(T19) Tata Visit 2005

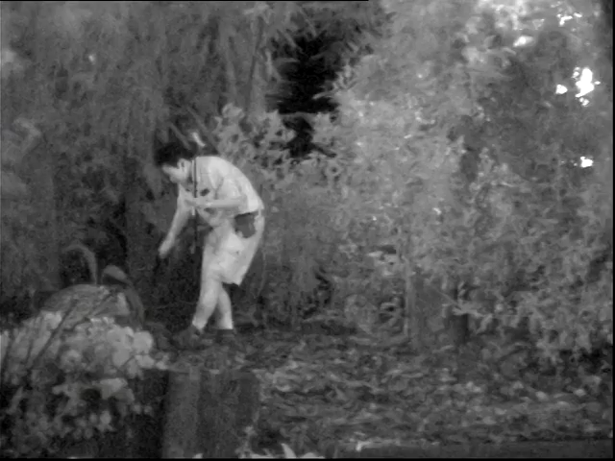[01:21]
He likes to come out and check everything out before he does anything. He wants to make sure everything's the way it was when he left it. Maybe like to rub his scent on some things. That's what he's trying to do now on the log there.
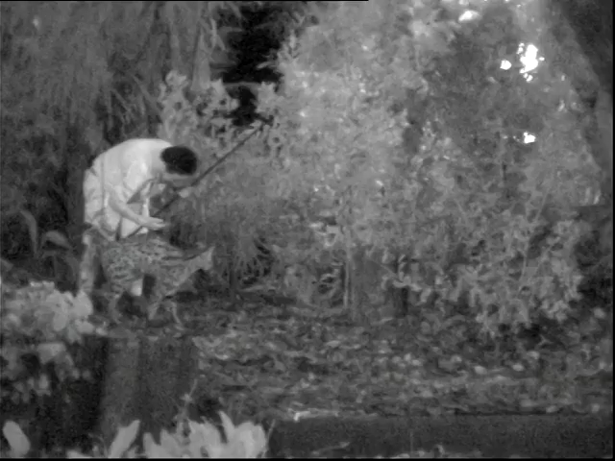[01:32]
Now you get a good close-up view of these servals up at our photography mount.
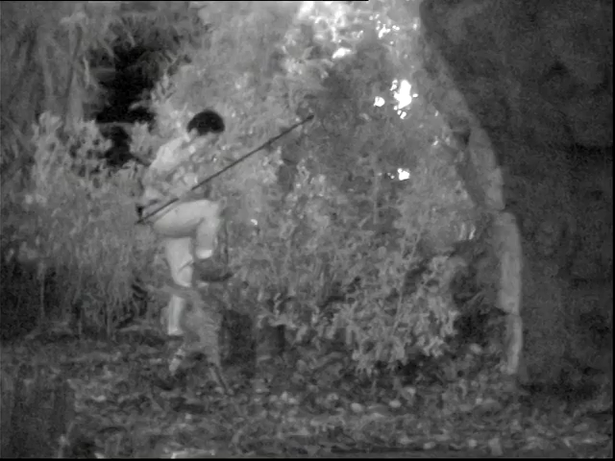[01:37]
These are one of the animals that are available for your photography this evening. All right, here we go.
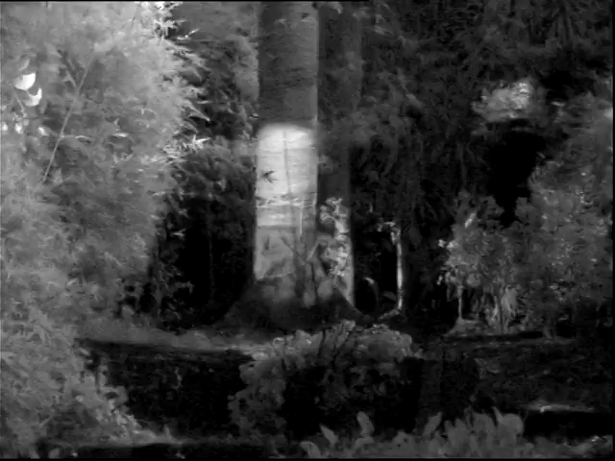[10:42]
Oh, leg is there. Just go up, watch it.
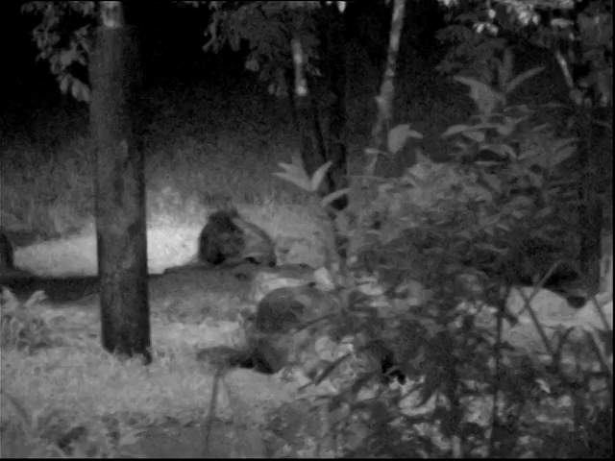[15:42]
The females, which are much more smaller in size, can easily conceal themselves amongst the tall grass, predominantly to do the hunting.
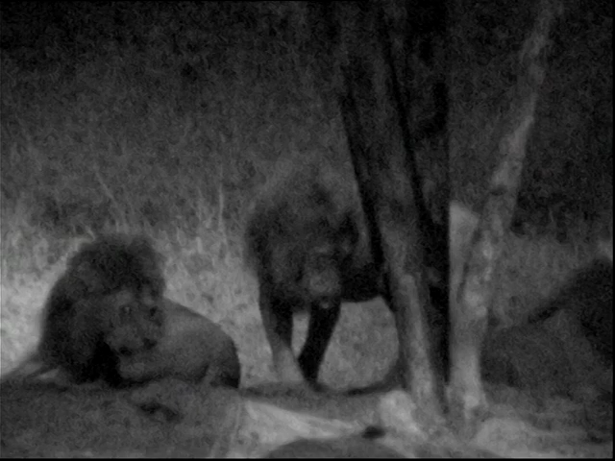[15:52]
The role of the male is to protect the pride and defend its territory from other invading males. But once a lion is attacked, it will use its loud, a thunderous roar,
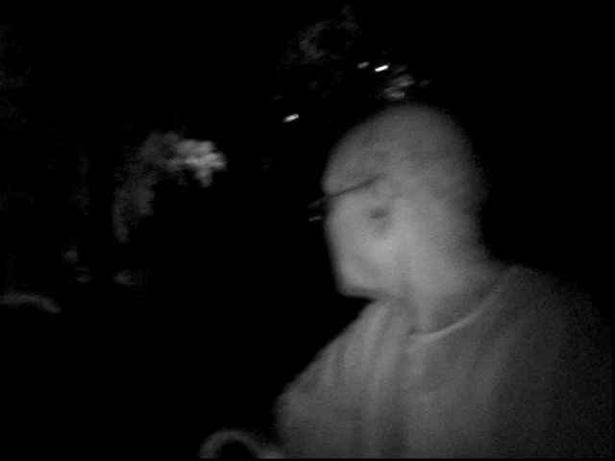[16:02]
which can be heard over 6 miles, to scare away its attackers and to call for help. And with such might and power, it's no wonder they crowd the king of all the beasts.
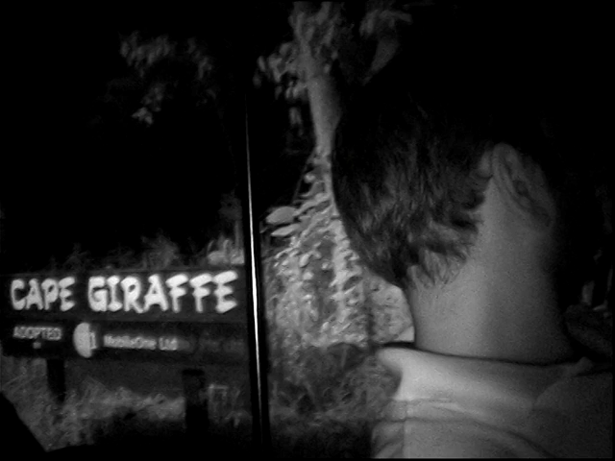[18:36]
You can see the Cape buffaloes. Now the Cape buffaloes, well, they might look docile, but if they're attacked, they might turn vicious. Well, even the lion, the wild pigs, well, these are the Babirusas.
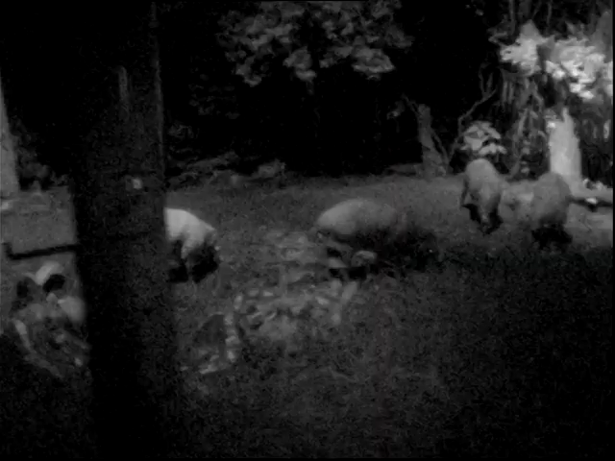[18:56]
Well, take a look at the canines, everyone.
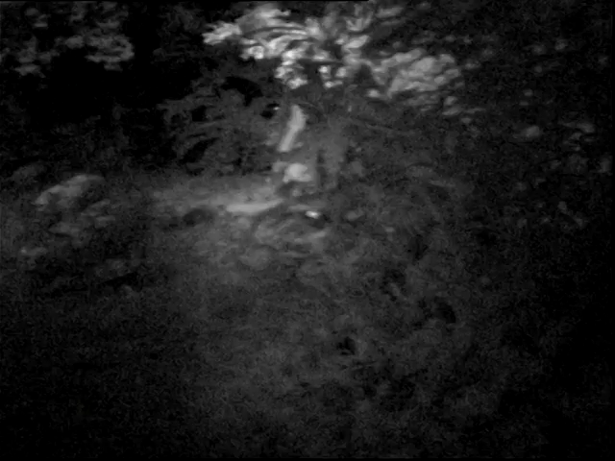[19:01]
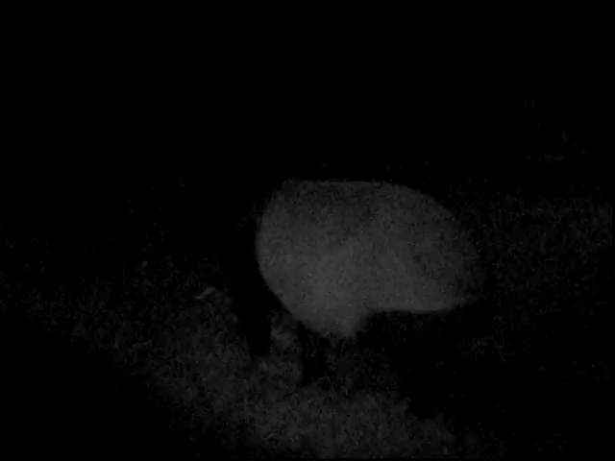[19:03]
Now they're used in all species of tapirs. Side. Well, these are the bearded pigs. Bearded pigs, Ante Tata.
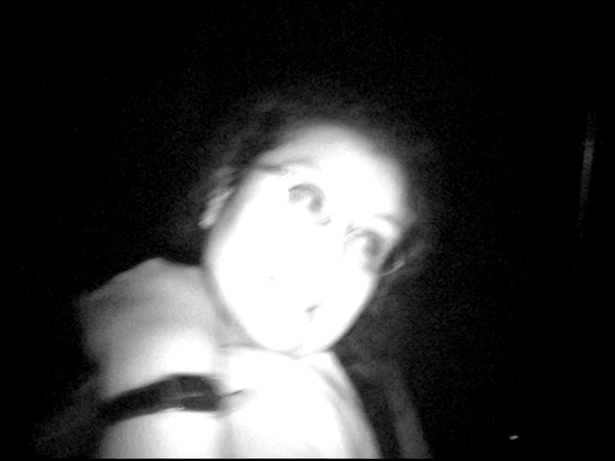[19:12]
Well, unfortunately, bearded even pigs. The females have beard on them.
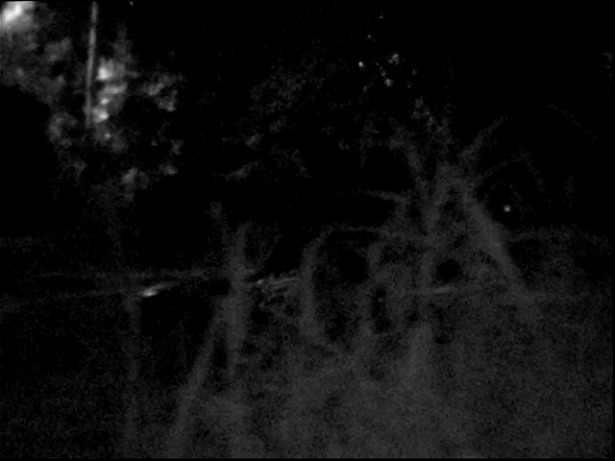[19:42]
Raisable memory powers. And take a look at the bull calf just together with the female elephant. Now the female elephant is just taking his bath right now, and you can also see the bull calf.
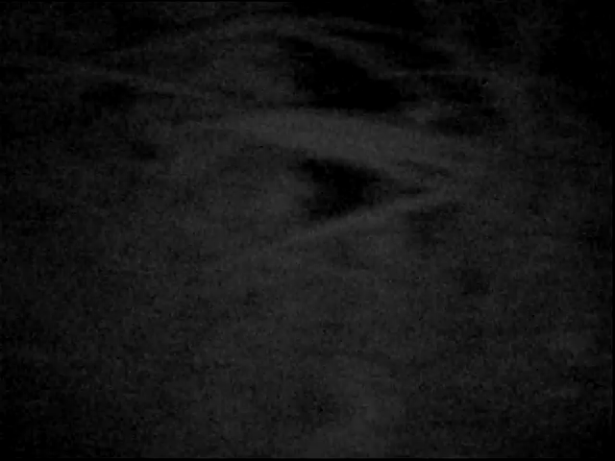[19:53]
Now he's the joy and pride of Night Safari because he was born and raised here, and he's just 4 years old. Well, the elephant's trunk contains about 40,000 muscles and not even a single bone. And elephants can bring up to about 100 in a single day.